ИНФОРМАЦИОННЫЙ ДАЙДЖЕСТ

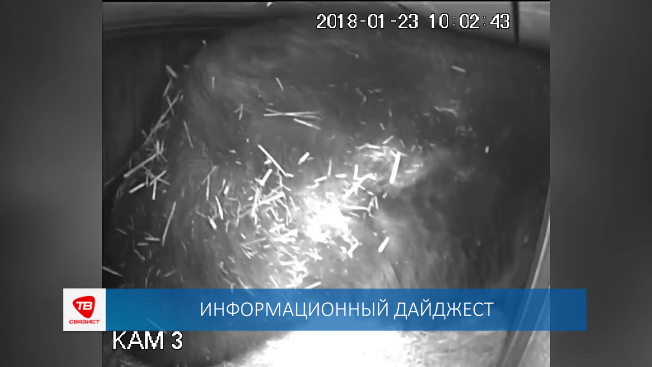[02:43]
Но недавно медведица на несколько минут все же оставила потомство и вышла в уличный вольер. В этот момент камера видеонаблюдения, установленная в берлоге, смогла зафиксировать, что медвежат в помете четверо.